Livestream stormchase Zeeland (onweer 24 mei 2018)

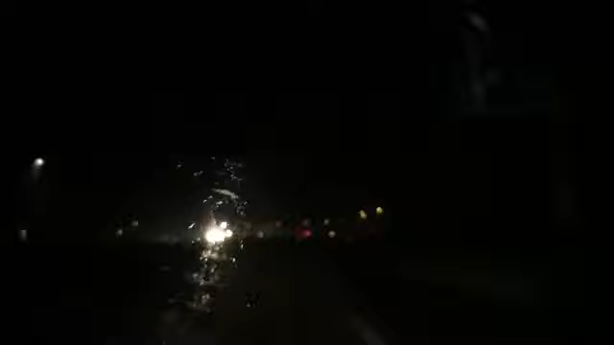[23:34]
Ja, dus overal dit deel van Zeeland vult de regen. Rechts en links.
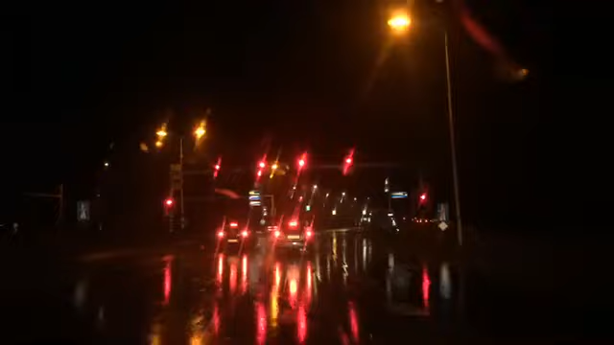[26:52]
Regen, Diana, wat je ziet stuiteren. Wat zijn? Kijk, ik denk dat ze ook kunnen vinden. Ja. Blauw-blauw. Ja. Oh. Treinovergang. Oh, ambulance, je moet wachten voor de treinovergang. Dat wil ik.